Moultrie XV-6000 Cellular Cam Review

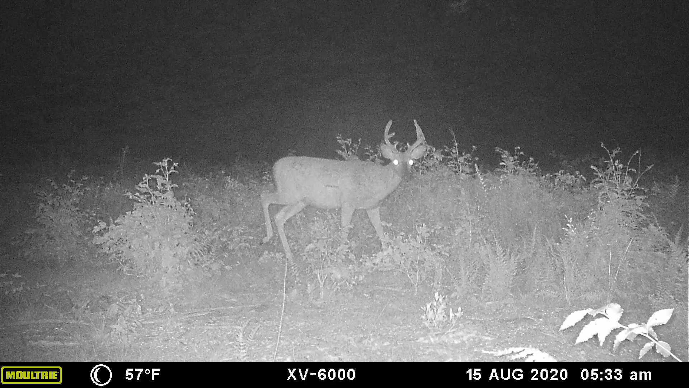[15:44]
Having said that it is a low glow led. So you can see them glowing in the dark.